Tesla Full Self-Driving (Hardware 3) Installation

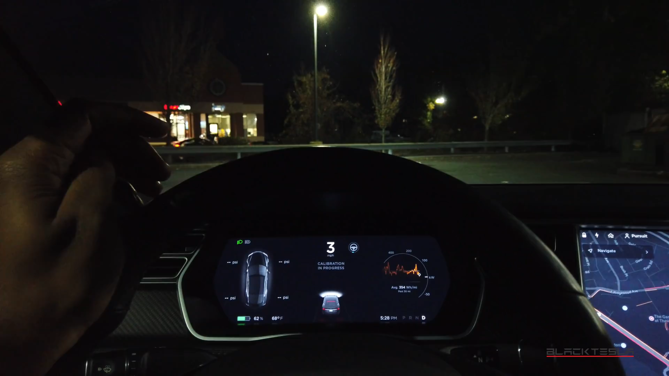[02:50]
they had to reload the firmware as well as reload, basically, the camera calibration.
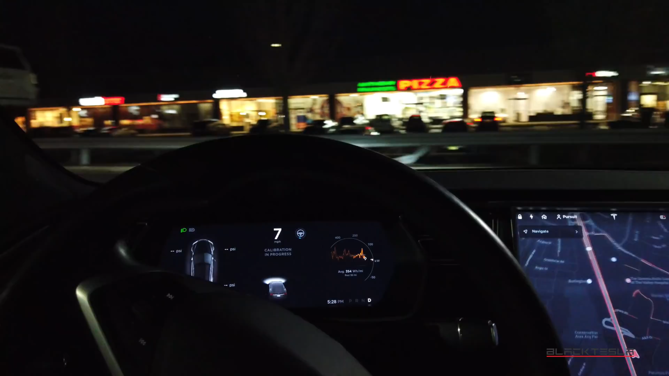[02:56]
So, now I have to go through the camera calibration process all over again as if I got a new car so
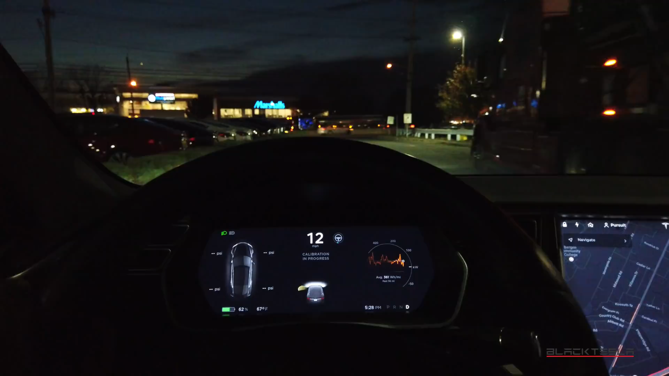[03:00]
it can calibrate and accommodate itself to the new full self-driving computer.
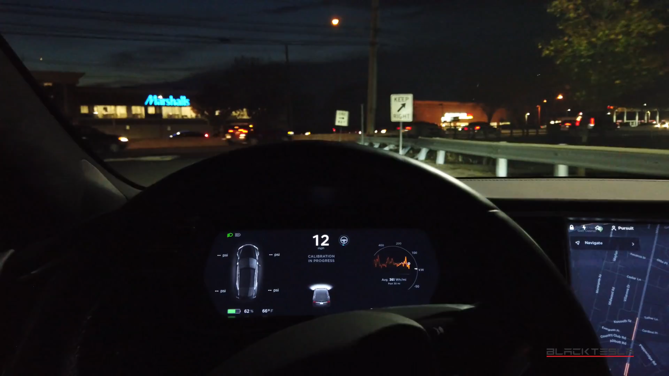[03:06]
And then we'll be able to do some testing to see exactly what that looks like. I'm not sure. I probably have, like, about 50 miles before I have to, before the calibration takes into place. So, I'm not going to bore you all with that. So, I'll drive a little bit. And when it comes back on, we'll resume, if not a little bit later on, maybe tomorrow,
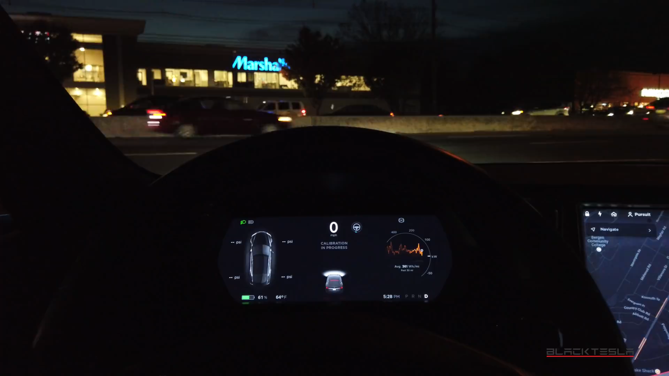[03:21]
with some updates and some testing on this. All right? Stay tuned. Calibration is almost complete for the surround cameras.
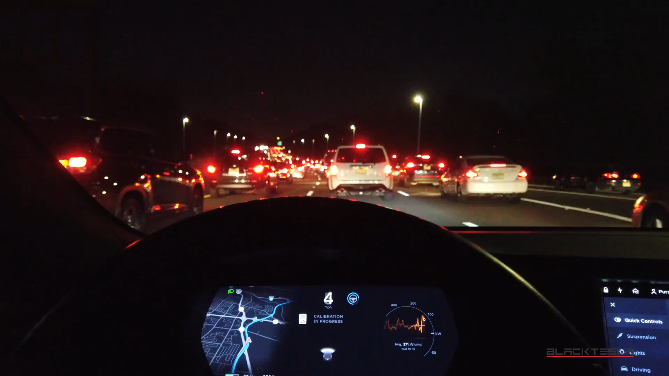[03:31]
And once it's done, we should be able to jump in and test a little bit of the autopilot and see how it compares to the previous Hardware 2.5 computer. All right. Looks like the calibration is now complete. So, navigate and autopilot and autopilot are restored. Now, since I've just gotten this computer in, I did not check to see if I have to manage the settings accordingly or if the settings have persisted.
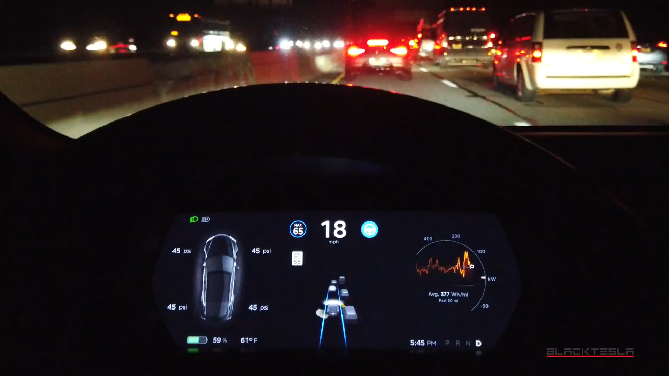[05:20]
Also some intersection right here between the car in front of me and myself. That was very odd. I've never seen that before. So this seems to be new. And so what, again, I'm looking for is just the differences between this and the previous autopilot version. Now it disabled completely, which is not fun. Cruise disabled. So maybe a malfunction perhaps. I will, if my error, cruise was disabled. So that's not cool. But it's real. We'll try again later. We'll try again once this message clears and see what it does. Alright, so we're back now.